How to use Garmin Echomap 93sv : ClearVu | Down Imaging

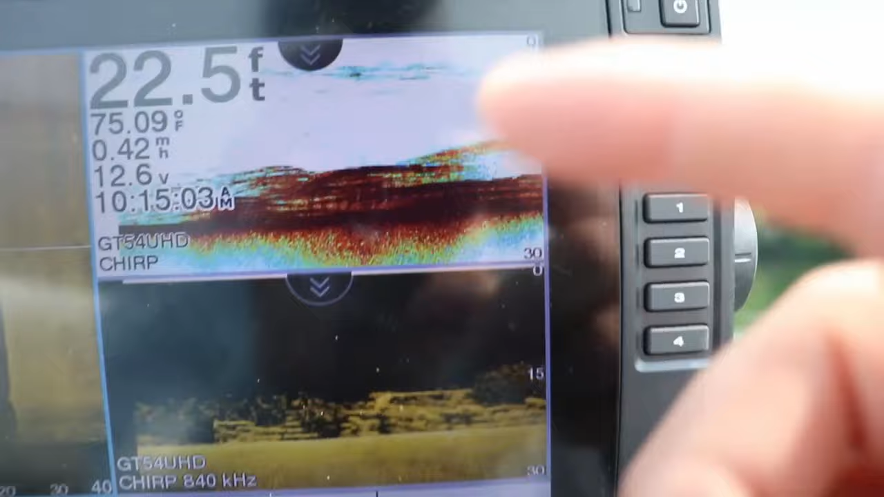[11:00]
On screen: depth 22.5 ft, water 75.09°F, speed 0.42 mph
But you can have a screen like this. And you can see there's definitely something down there.
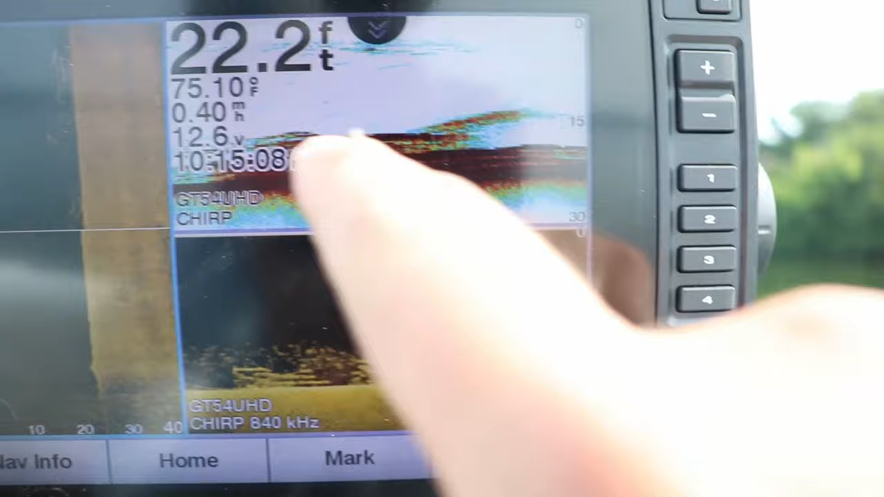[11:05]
On screen: depth 22.2 ft, water 75.10°F, speed 0.40 mph
And then you can definitely tell the high definition of these are fish, those are the brush pile.
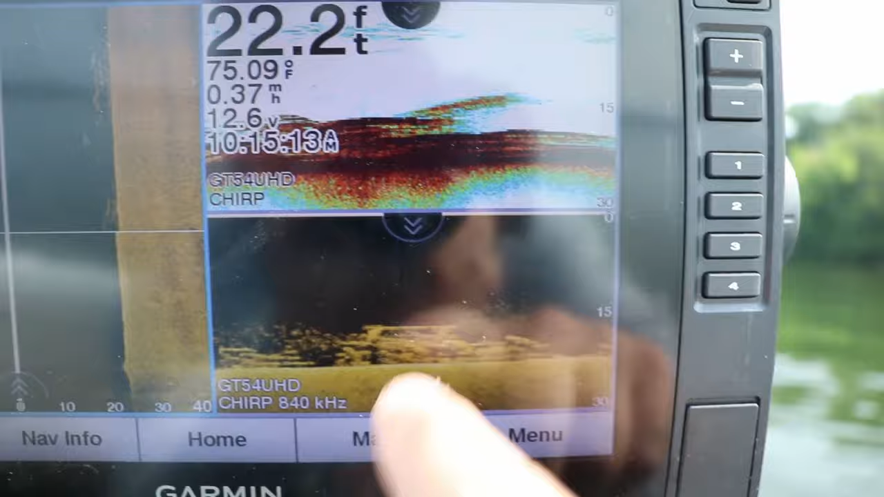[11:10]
On screen: depth 22.2 ft, water 75.09°F
And yeah, there's definitely a ton of fish down there. So that's going to wrap it up for the clear view video. The next video we're going to be talking about side view, the settings, how to use it, how it works, and most importantly, how to find fish. Appreciate you watching the video.